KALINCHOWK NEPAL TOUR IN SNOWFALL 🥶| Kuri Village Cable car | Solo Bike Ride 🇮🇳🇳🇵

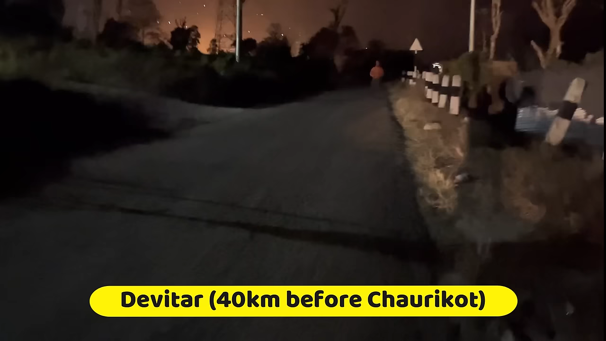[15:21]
चोरीकोट का थोड़ा सा आगे है, ये रहा मेरा होटल।